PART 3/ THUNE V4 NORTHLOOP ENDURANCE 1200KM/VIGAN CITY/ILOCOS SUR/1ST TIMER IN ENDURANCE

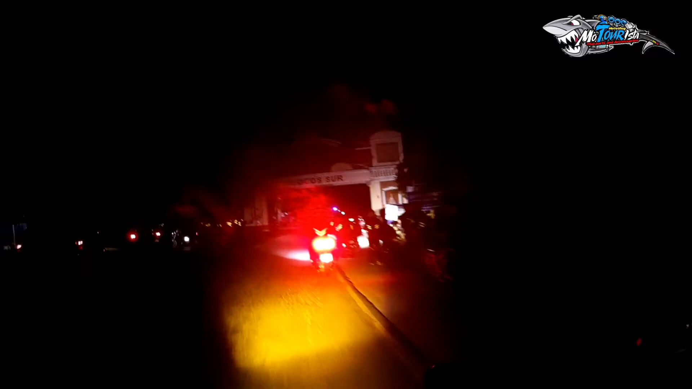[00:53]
Let's go. Ilocosur yan. Hindi next time natin makapunta dyan mga lods.
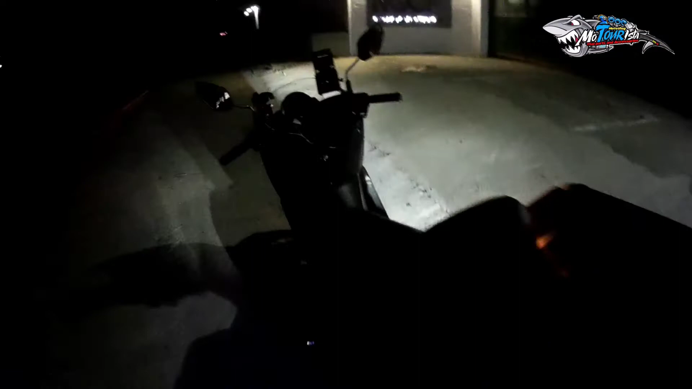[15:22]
Pahinga muna tayo dito mga lods. Kaya may tindahan.